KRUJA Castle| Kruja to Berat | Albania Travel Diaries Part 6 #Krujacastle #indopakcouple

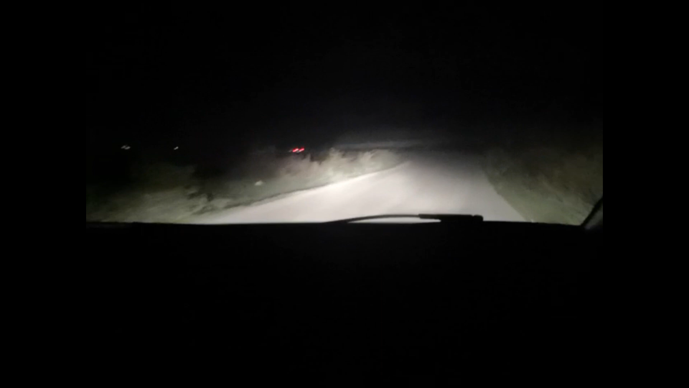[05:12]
And there was no street lights. Sometimes it's like a time, that I'm afraid of being angry. But we've reached out. So, we've reached out.